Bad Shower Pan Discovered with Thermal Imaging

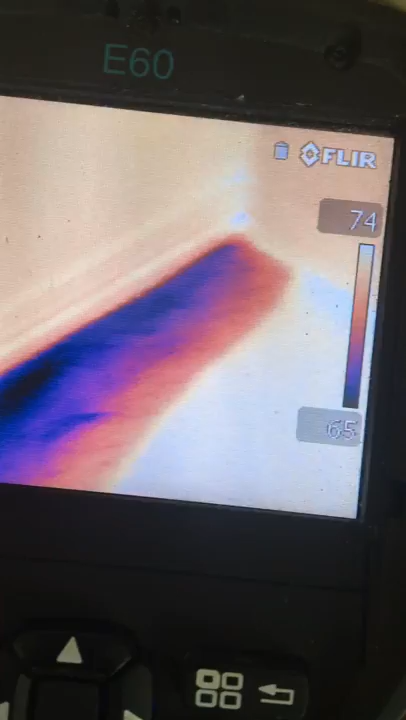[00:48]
you can see the water that's leaked from the shower pan to the adjacent wall.
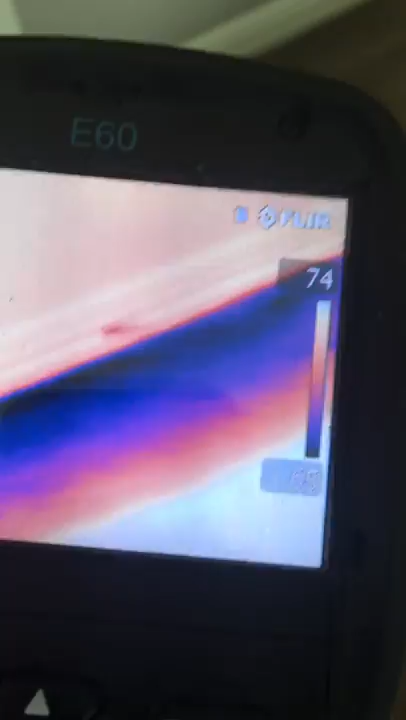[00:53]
Then if we go next to it, you can see that it's pretty wet.